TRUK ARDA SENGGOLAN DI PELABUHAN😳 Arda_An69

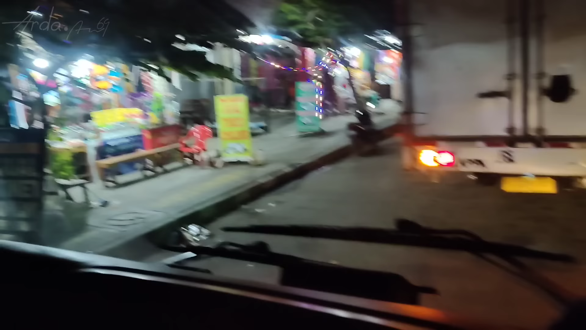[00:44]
Buat dirumah bro Soalnya besok kita kan insya Allah Kalau jadi langsung pulang ke Lampung ya guys
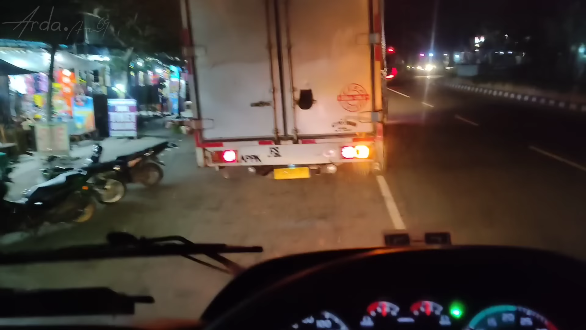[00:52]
Disini kita 3 mobil Cuma yang satu udah di depan guys Yang beli oleh-oleh
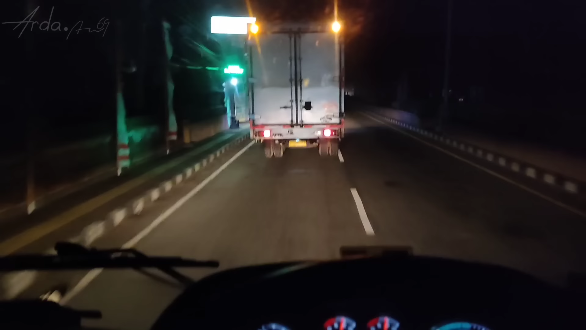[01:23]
Kita ngikutin mobil depan ini Kita baru sekali doang kesininya guys ya Kayaknya kemarin waktu lewat sini Kita nggak ngonten deh bro Pulangnya itu Waktu trip lalu sama Anggi itu kan Kayaknya pulangnya nggak ngonten deh
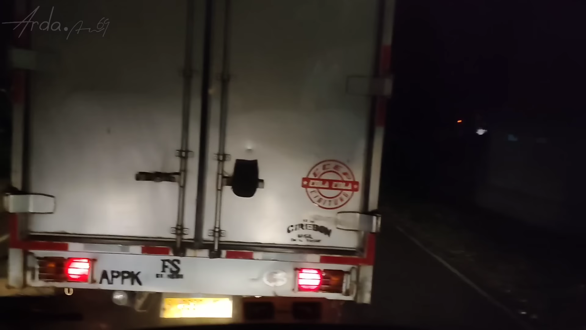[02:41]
Kalo sekarang Bulannya nggak anu Cuma setengah Mau kemana mobil ini nih Dodo aja